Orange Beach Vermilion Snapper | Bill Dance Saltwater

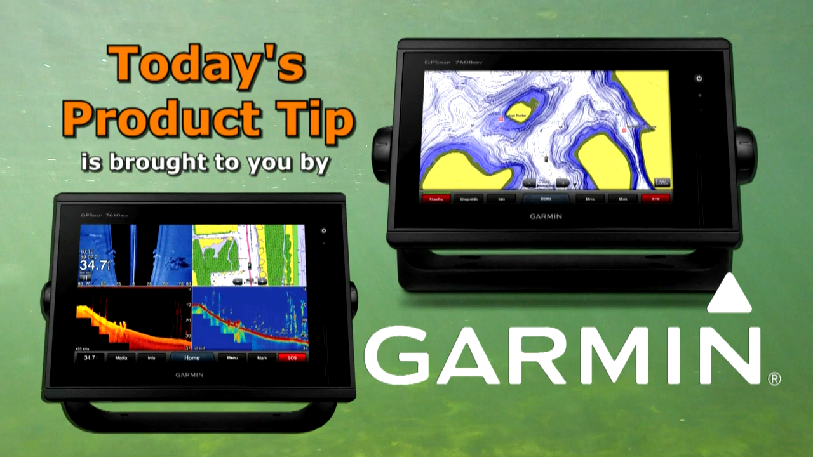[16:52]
With their advanced sonar technology, like Panoptic's LiveScope All-Seeing Sonar, you'll spend less time finding your fish. If you want to get to the source of foul odors, use Pure Marine odor eliminator products, like this spray right here.